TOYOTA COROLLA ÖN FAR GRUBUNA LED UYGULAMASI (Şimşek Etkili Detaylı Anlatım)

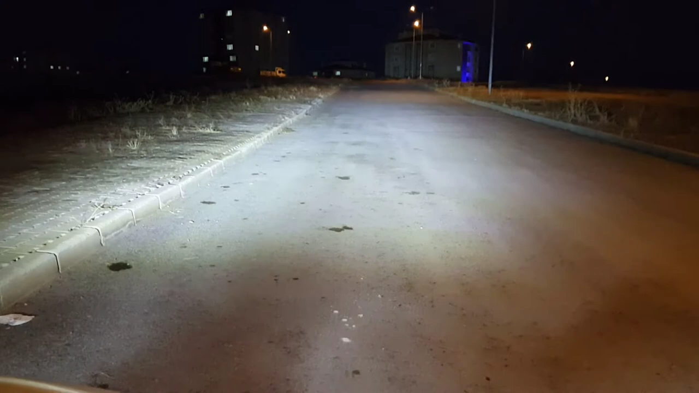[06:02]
Gördüğünüz üzere gayet Diğer farlara göre Daha iyi bir Aydınlatma Olanağı var Evet arkadaşlar Aracımızda
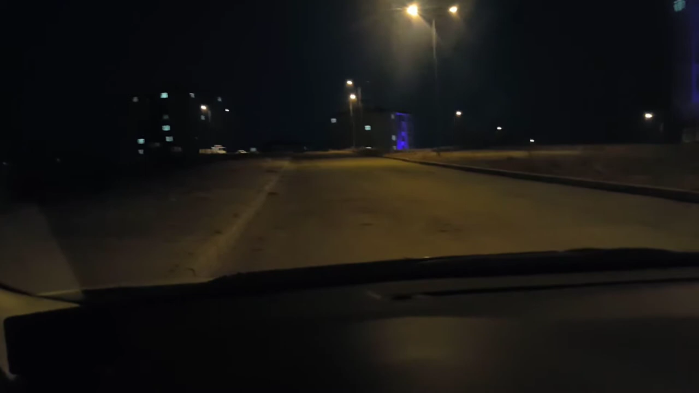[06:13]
Follow me Yani refakatçi far özelliği vardı Biz denedik çalışıyor Sizde görün istedik Selektör yapıyoruz Kapılarımızı kilitliyoruz Bekliyoruz Bekliyoruz